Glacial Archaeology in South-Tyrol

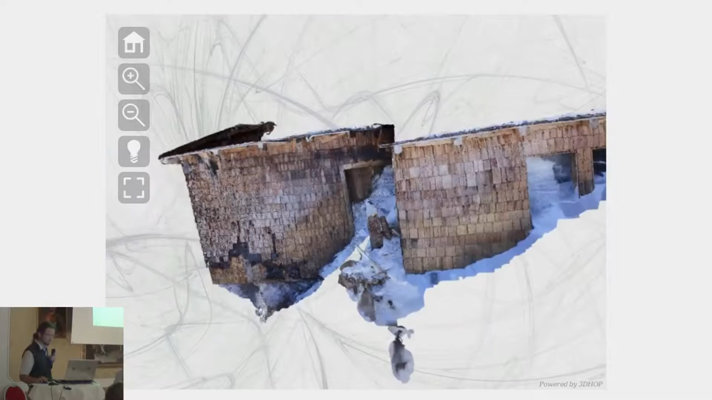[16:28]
So, here is the model of the barack from last year.
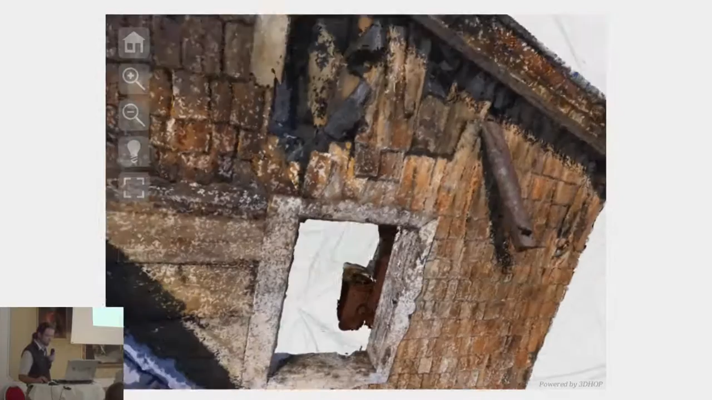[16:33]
You can see here again, inside completely full. This is the door, the entrance door. There are about 100 cubic meters of ice we have to melt.
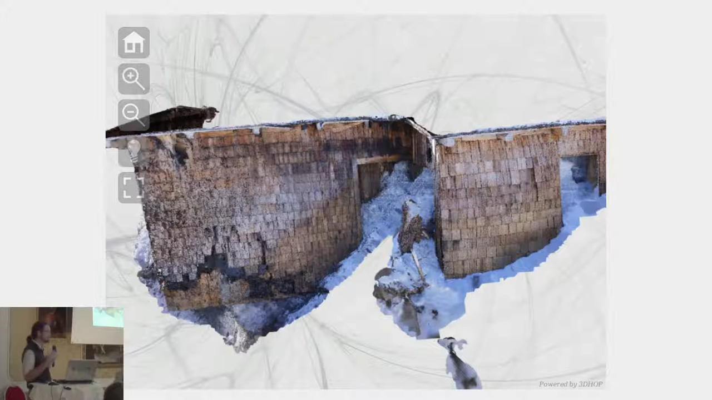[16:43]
And we are quite sure to